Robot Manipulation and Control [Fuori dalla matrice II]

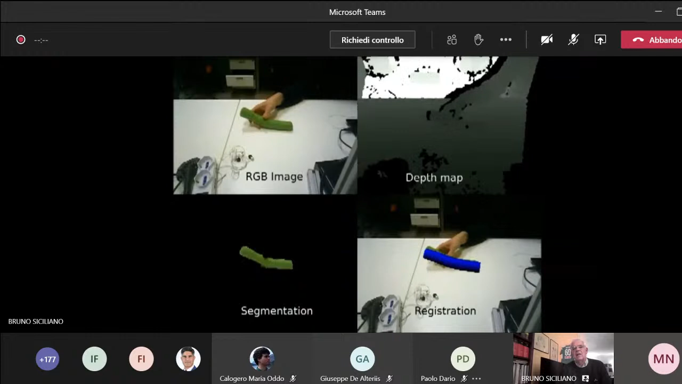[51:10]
so you have a kind of fracture, mechanically speaking. So again, you see how accurate is the algorithm
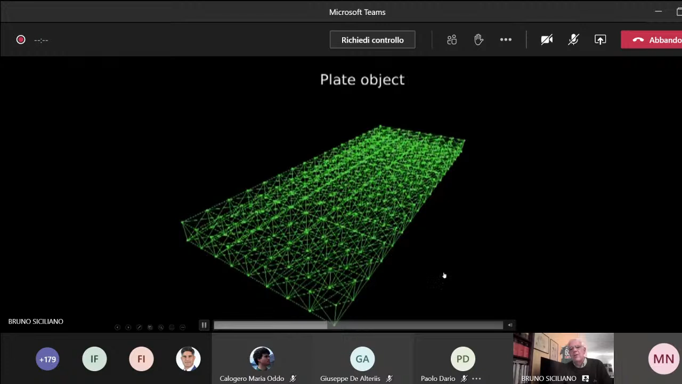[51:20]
to reconstruct in real time the object while it's deforming and actually it's being broken.